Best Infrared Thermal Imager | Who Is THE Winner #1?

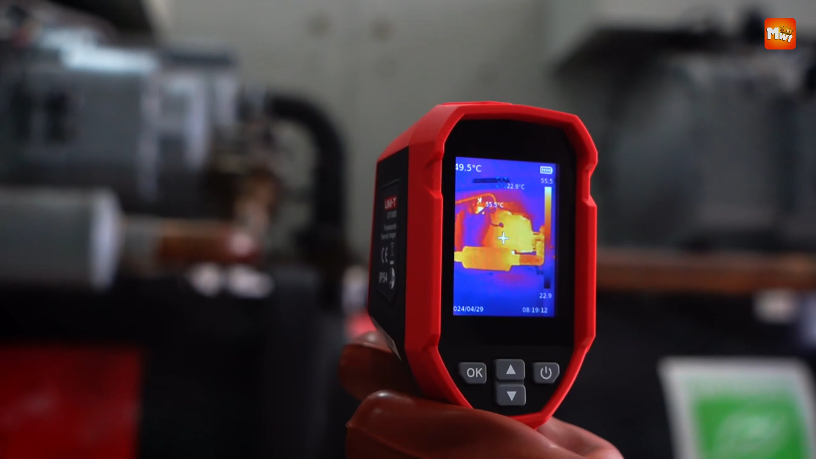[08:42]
Its accuracy and responsiveness ensure that hot spots, electrical shorts, and thermal leaks are identified quickly and reliably. Pros, high resolution, rugged build, multi-mode imaging, adjustable emissivity.
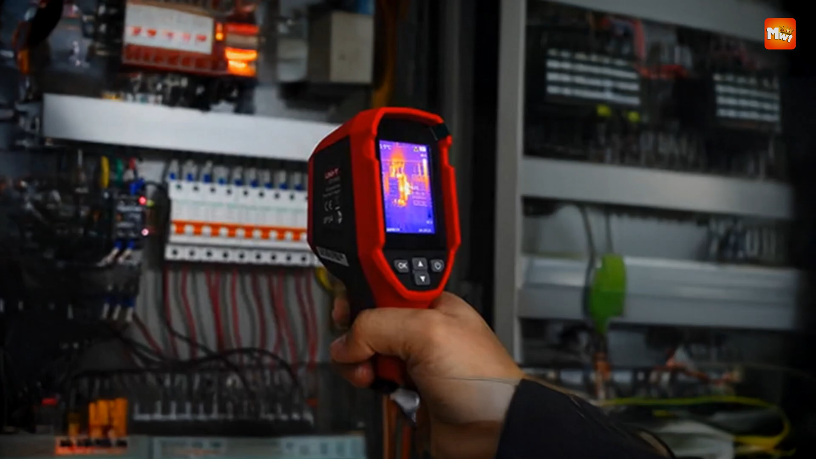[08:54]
Cons, limited palettes.
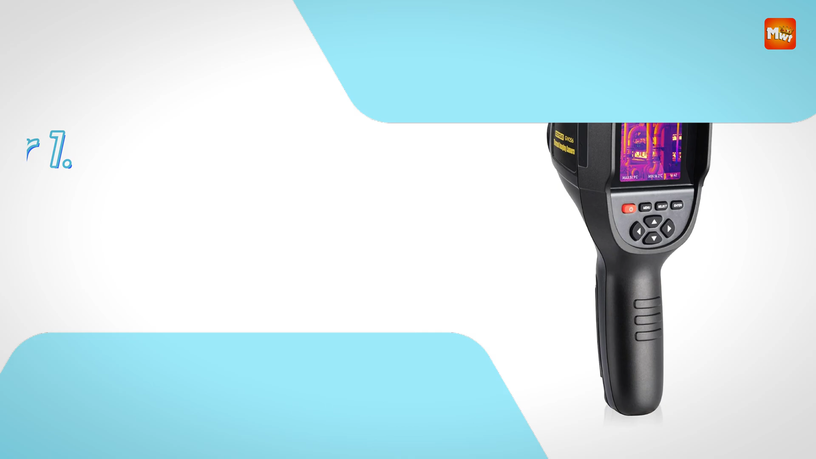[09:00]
Number one and the winner is Niterus GW256 Infrared Thermal Imager.
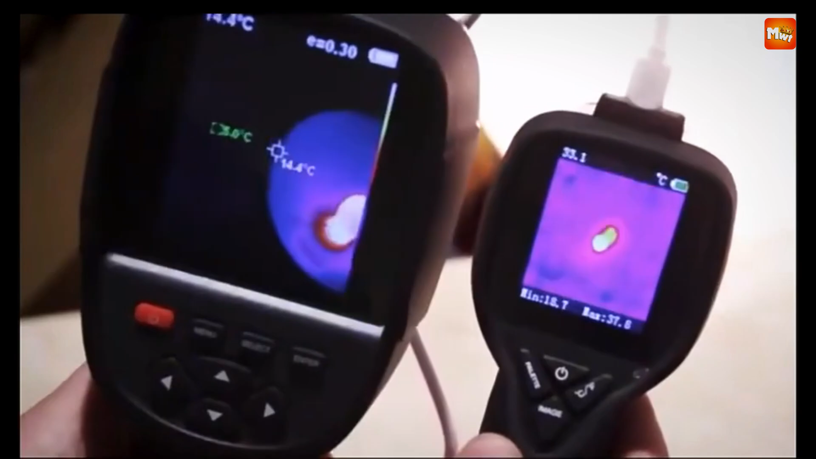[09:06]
On screen: spot 14.4°C
Engineered for precision and professional-grade reliability, this advanced handheld thermal imaging camera combines cutting-edge features with user-friendly design to meet the demanding needs of technicians, inspectors, and engineers across multiple industries.
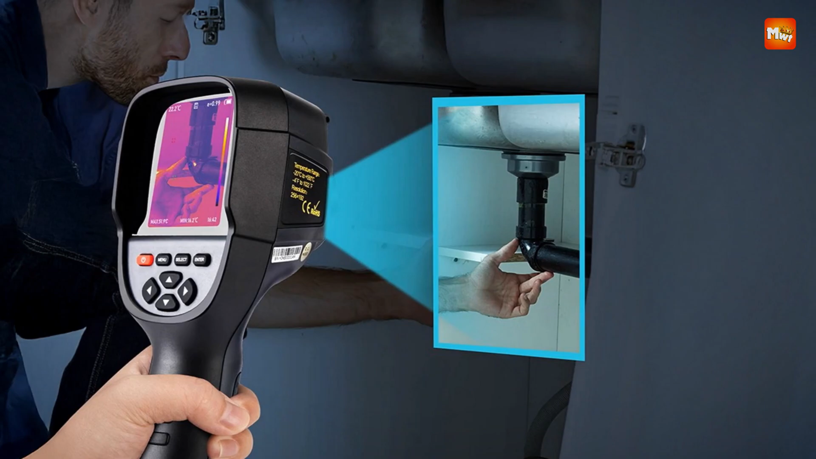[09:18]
Its high infrared resolution of 256 by 192 pixels offers clear and detailed thermal imagery, essential for identifying subtle temperature variations in both mechanical and electrical systems. Whether you're tracing water pipe leaks, diagnosing overheating circuits, or conducting home energy audits, the clarity and accuracy provided by this device can significantly improve troubleshooting efficiency.
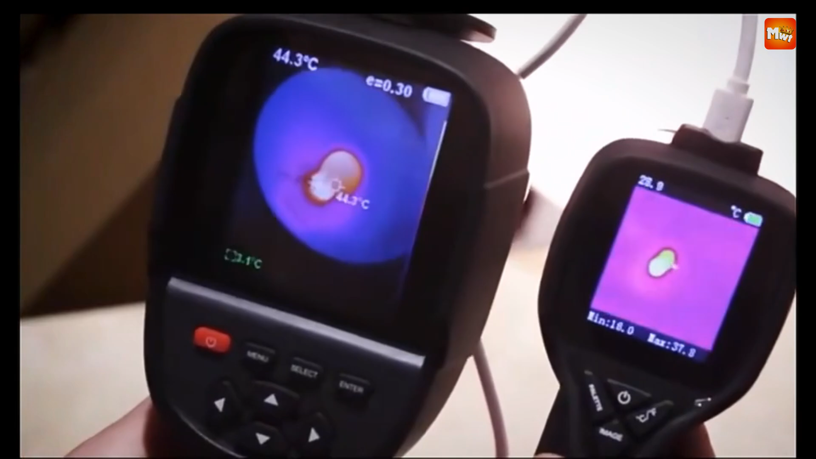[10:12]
These capabilities are particularly valuable in preventative maintenance and emergency diagnostics,
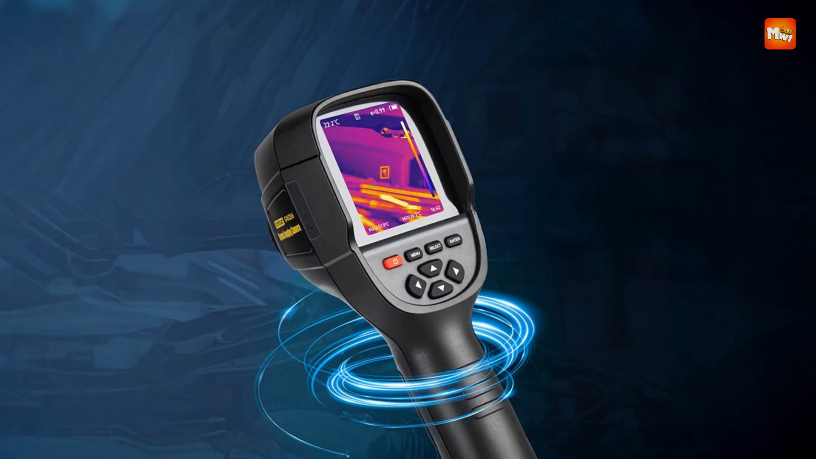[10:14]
where speed and accuracy are critical. The device is equipped with a 3.2-inch full-angle TFT display that provides a sharp and wide-angle view of the thermal data,
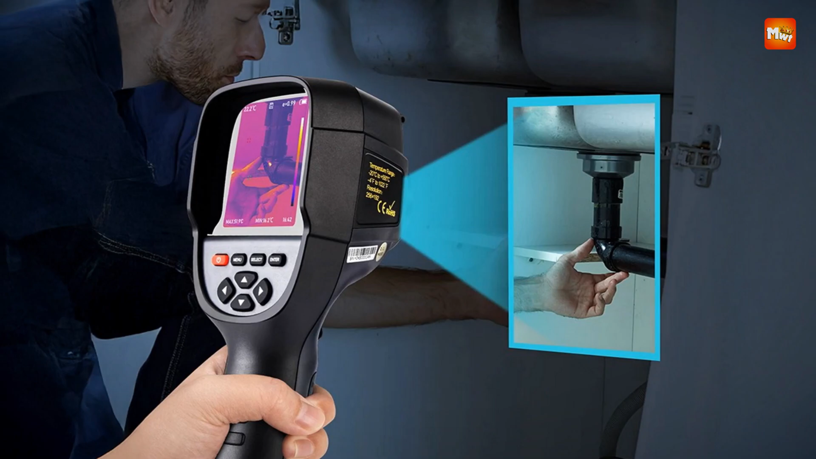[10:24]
even in outdoor or low-light conditions.
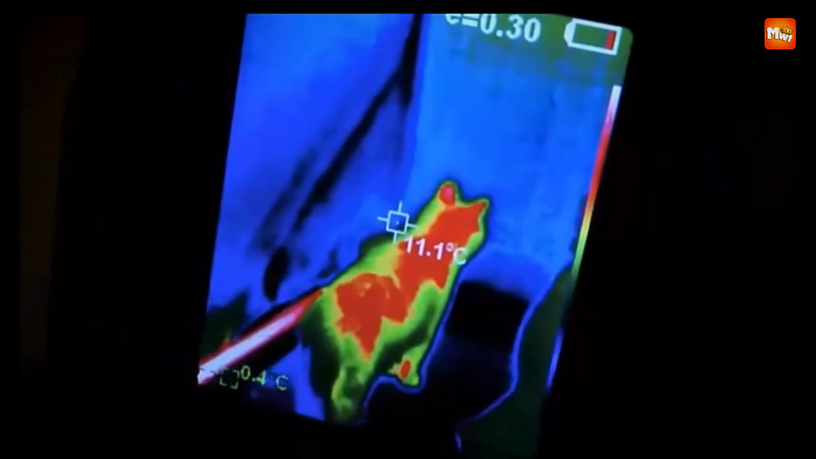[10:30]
On screen: spot 11.1°C
Operating at a smooth frame rate of 25 Hz, it delivers real-time feedback without lag, enabling fast and accurate assessments on the spot.
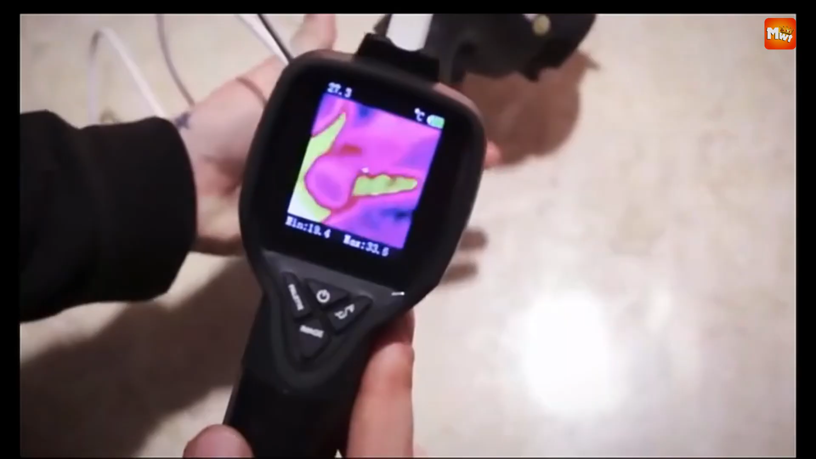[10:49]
Emissivity is fully adjustable from 0.01 to 1.0, supporting precise measurements across diverse materials and surfaces.
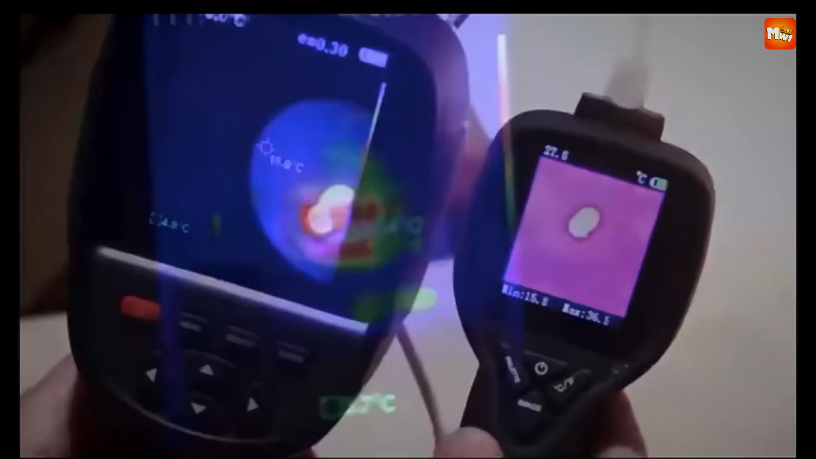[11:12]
Data transfer is seamless via USB connection,
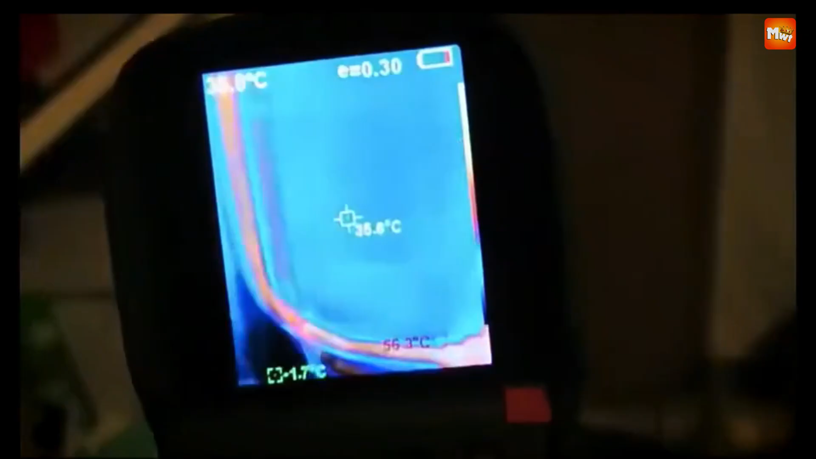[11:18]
streamlining post-inspection workflows and making it suitable for integration into digital record-keeping systems.
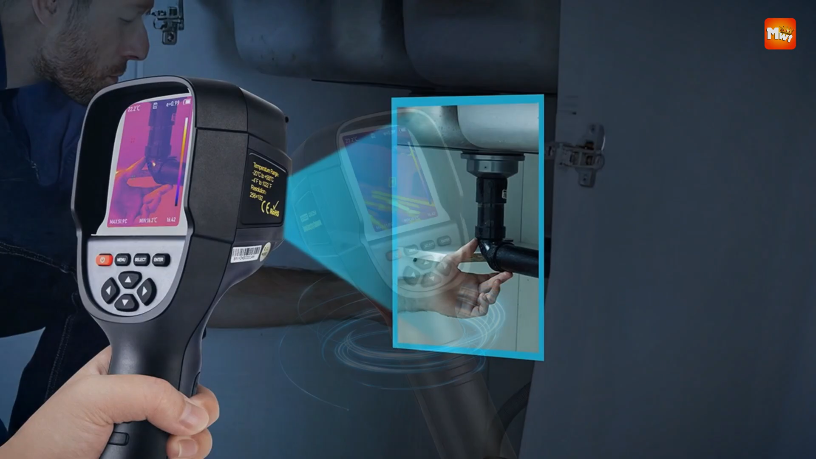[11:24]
A selection of color palettes, such as rainbow, iron-red, cool-color, white-hot,
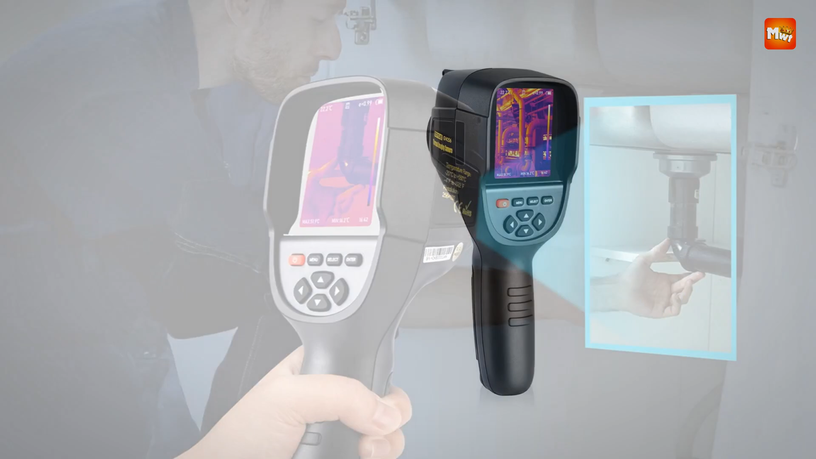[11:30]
and black-hot, further customizes the visualization to suit specific diagnostic needs.